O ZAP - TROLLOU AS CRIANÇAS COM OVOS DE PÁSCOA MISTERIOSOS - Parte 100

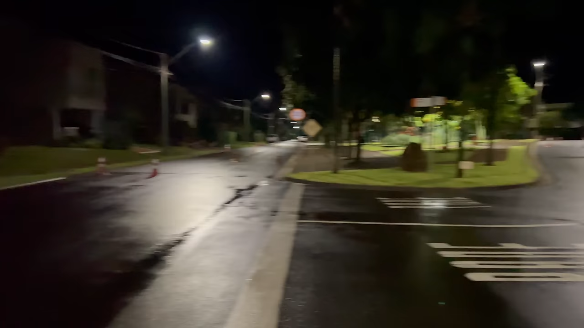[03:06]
A gente tá no meio do nada aqui, e ó. Outra coisa. Tá um dia chuvoso hoje, né? Um dia chuvoso. Tava, na verdade, porque já tá de noite.